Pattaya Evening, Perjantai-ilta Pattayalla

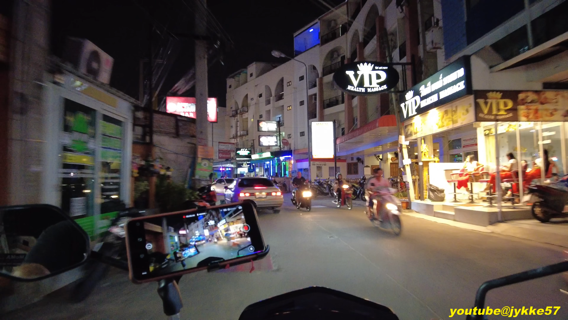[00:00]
Sitten on Puokaolla perjantai-ilta kelloa Marttiili 9, lähdetään katsomaan mitä kaikki tämä tapahtuu.
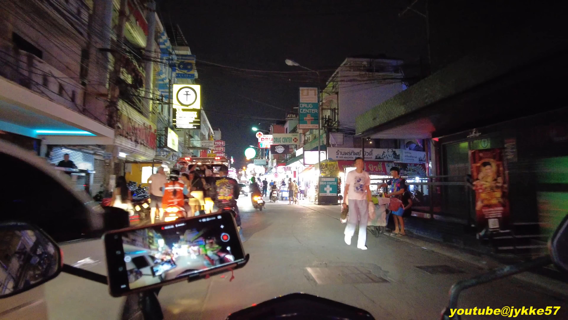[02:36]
Mennään ohi itse vaan kun kerran. Täällä just sen verran tilaa onnekkaista.
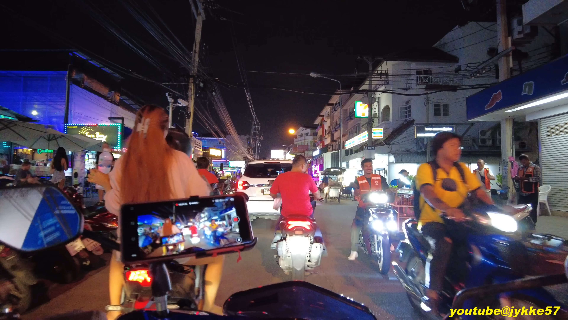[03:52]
Ei mitään ruuhkaa, mutta vähän tämmöstä tukkosta on. No taksipuskilla on kolme kyydissä ja no ei siinä mitään ihmeellistä. Joo heitan tuosta Tree Townin tuosta vasemmalle käydään. Se Juka on siellä ikunpaarin kokraalla. Vähän kattoo. Vähän päästään eteenpäin vielä ne basuurit.
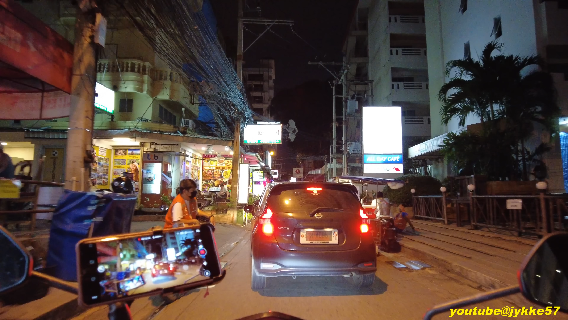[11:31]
Teekki on. Eiku tässä on Ilenpaari. Joo. Oli sielläkin joku ihminen. Aika hiljaisen näytti. Siehän on. Ja tässä on... Black Horse. Ei Black Horse ollutkaan.
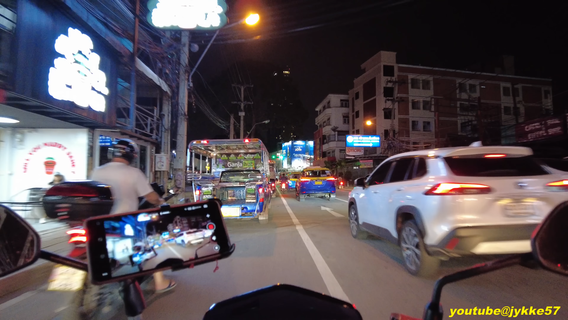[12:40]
Seuraavaksi. Second round. Vihreät valot palaa, että tuot pääsis kääntymään tiepain. Tässähän mä sain sakot kun mä käänsin täältä...
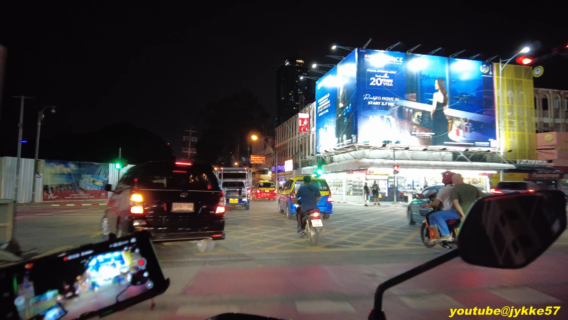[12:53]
Käänsin täältä vasemmalle ja... Tässä valossa ei saa kääntää vasemmalle silloin kun tuo palaa punaisin. Vihreät valota. Joo. Tää oli sitten sitä... Klangia. Central Pattaya Road.
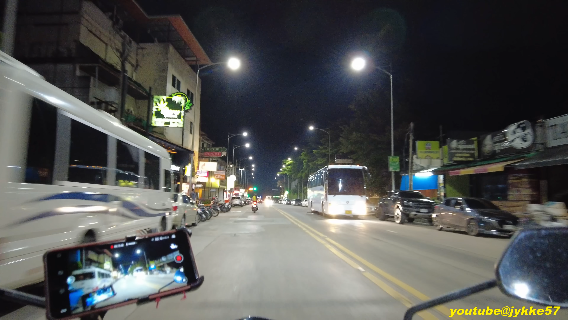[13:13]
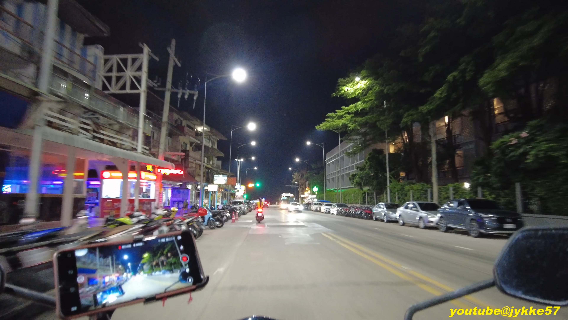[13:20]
Pattaya Klang. Eikun vasuri! Tässä on juuri se rantaista, tuossa on kaikkia tapahtumia juhliin.
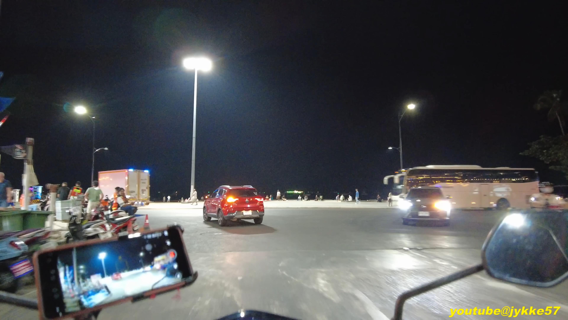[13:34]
Haluaa ihan mitään vaan.
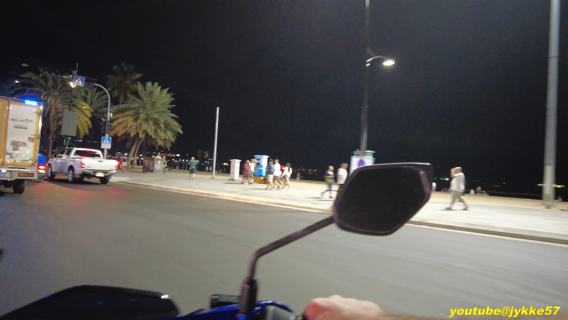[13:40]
Ototaankohan poliisikopilla ketään. Tänään on muuten näytetty ajokortti jo kerran. Kansainvälin ajokortti jo meni Jompparille. Siinä Kolmoskadu sillä ala, missä tullaan taprajaa ylös.
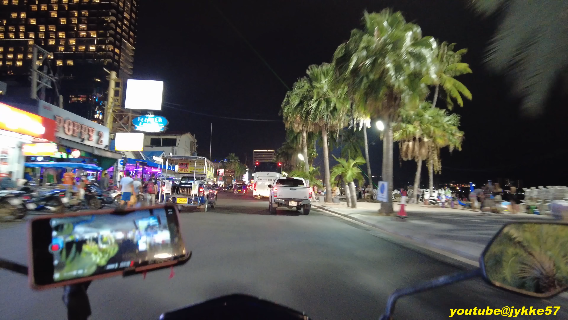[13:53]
Ei taprajaa, kun... Joo, taprajaa ylös.
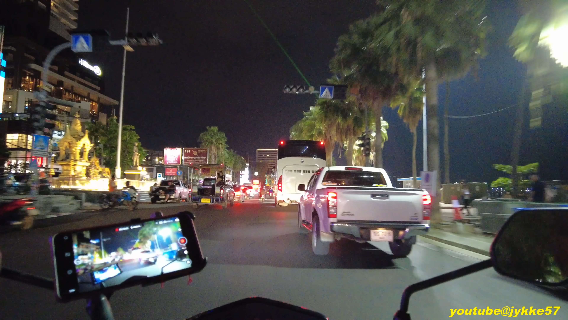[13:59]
Siellä oli poliisikopilla. Ei ne kaikkiin topannu, mut mutkin ne pysäytti.
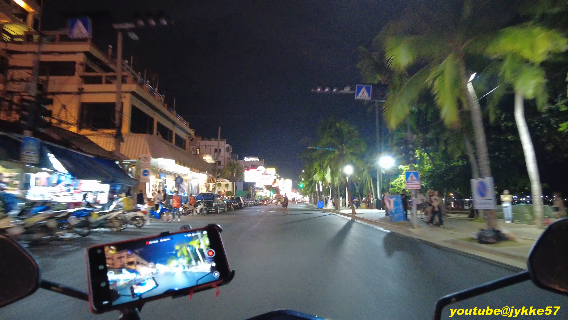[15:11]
Se oli juuri siinä vasemmalla. Sitten täältä on mennyt kiinnittää Hootersi. Se oli tässä näin, mutta ei oo nyt enää. En tiedä mitä. Mitä sitten tapahtui, että suljettiin Hootersi. Jotain ilmeisesti ollut. Osta tarvinnut jonkun Vagran tai jotain tehdä. Ja se ei tehnyt. Nonni. Mä menin siitä koltois kakkosestoihin.
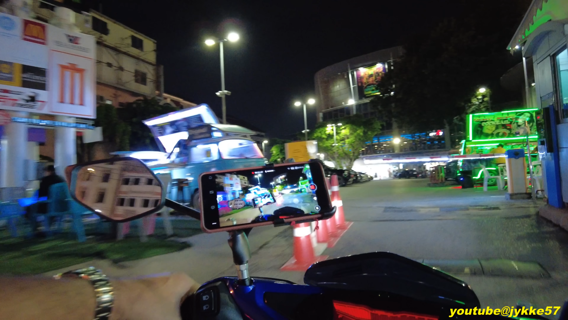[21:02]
Molkkarikuppila siinä. Ja siinä toinen toisen puolella.
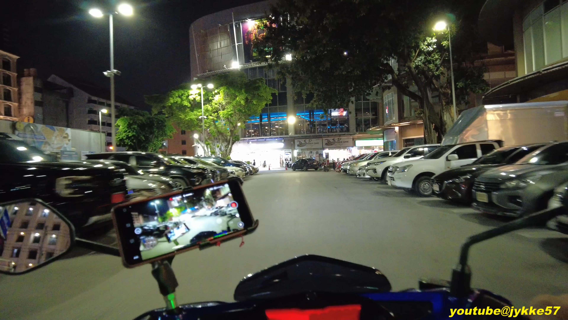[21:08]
Kaikkiä löytyi. Joo, tässä on Villamarketin. Tässä käy paljon ostoksilla jo.
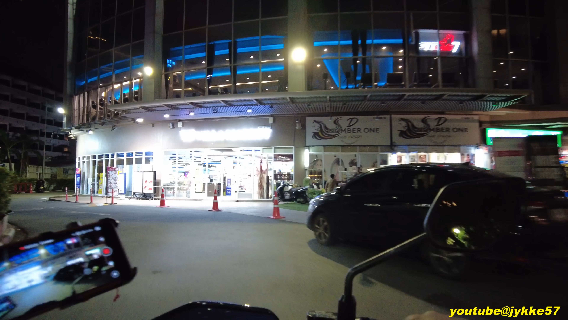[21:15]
On periaatteessa Villamarketin joku... Boonushommakin kuin puhelimesta.
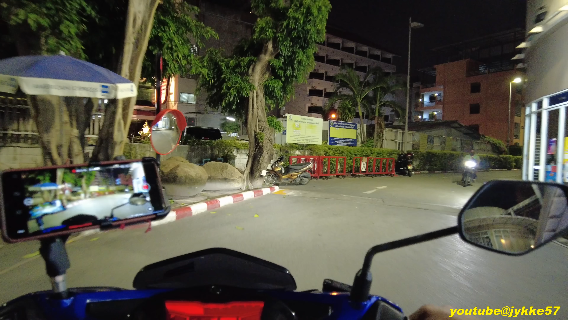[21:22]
En tiedäkö mitään niillä boonuksilla saa, mutta... No nyt... Nyt on käynyt sinne... Friendshipis, mikä on siinä vastakkaisella puolella.
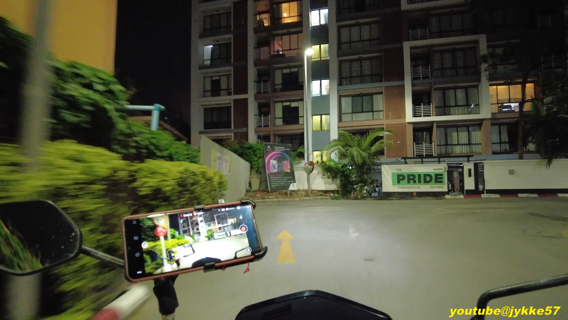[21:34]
Kattajatain Tukkomi. Elektroniikkatavara tuolla yläpuoleisesti saman kaduun.